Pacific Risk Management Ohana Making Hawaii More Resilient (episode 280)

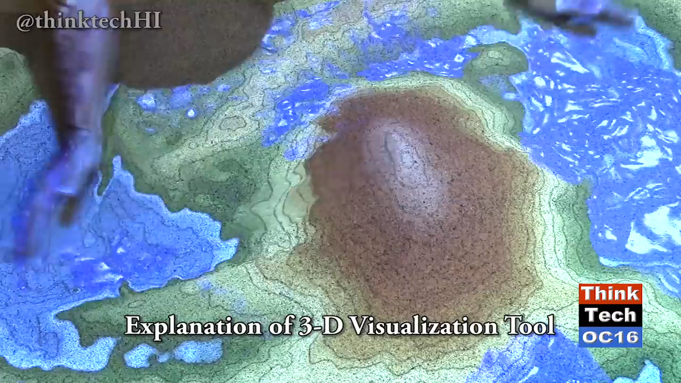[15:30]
As you move the sand, it's going to create a 3D representation of elevation and terrain. Also, at the same time, this program has what it will call make a rain.